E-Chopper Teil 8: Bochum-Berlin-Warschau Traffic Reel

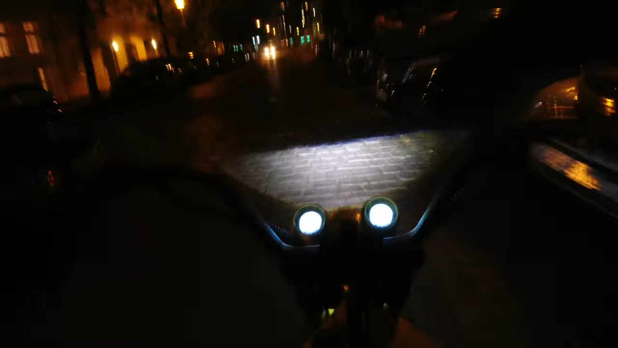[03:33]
Warum bin ich eigentlich hier lang gefahren, die blöd machen?
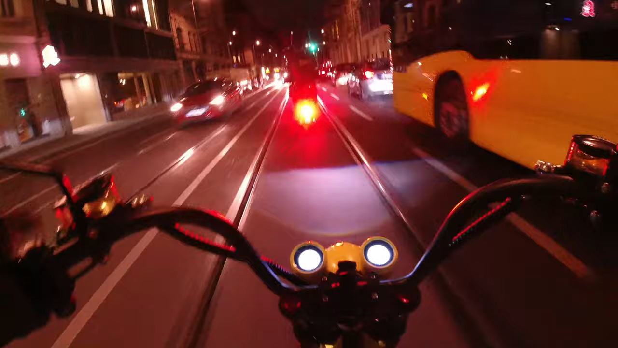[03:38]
Oh, noch ein Elektriker. Na, gibst du Gas mit deiner Stinkmöhre? Hier ohne Licht fahren, was ist das denn?
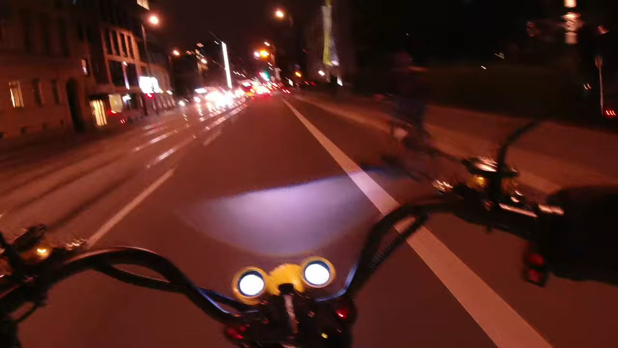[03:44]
Oh, schon wieder rot. Was soll das, die Ampel ist rot. Da kannst du gar nichts. Leute, es ist grün. Wieso bewegt sich da nichts? Ganz große Klasse.
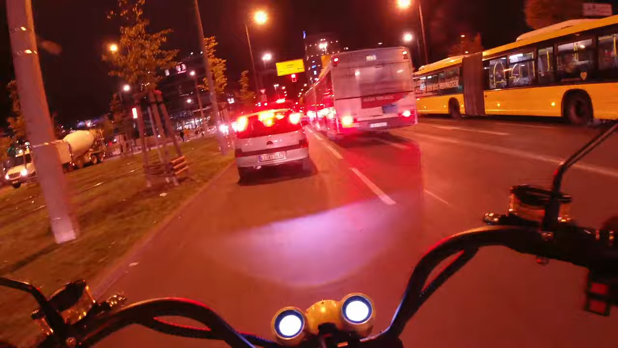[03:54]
Oh, super, ey. Das macht auch mit dem Shopper keinen Spaß hier. Wir fahren heute noch mal.
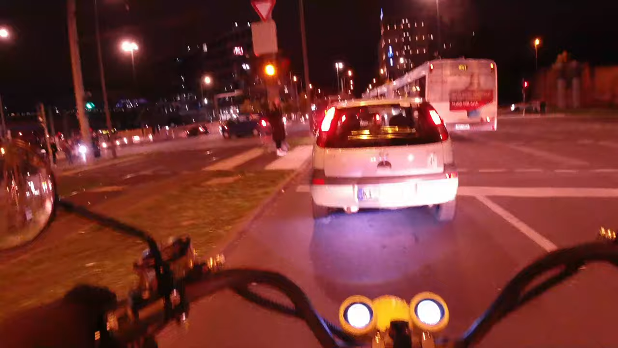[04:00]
Oh, ey. Alter Schwede, ey. Es macht so einen Spaß, mit dem Ding zu fahren. Ey, das ist ja wohl eine Frechheit, oder? Mitten auf der Straße. Ich glaube nicht, ey. Durchgeschoben.